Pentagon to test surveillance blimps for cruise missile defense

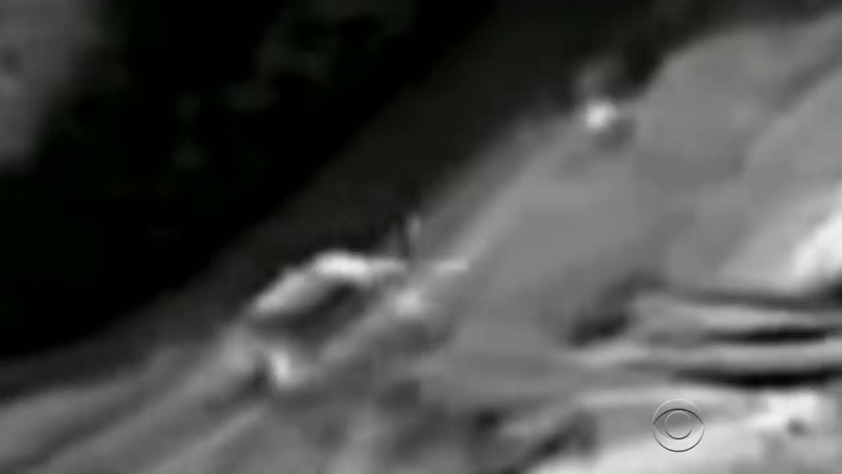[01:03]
and with cameras that can watch people, much like blimps already do at U.S. bases in Afghanistan and along the border with Mexico.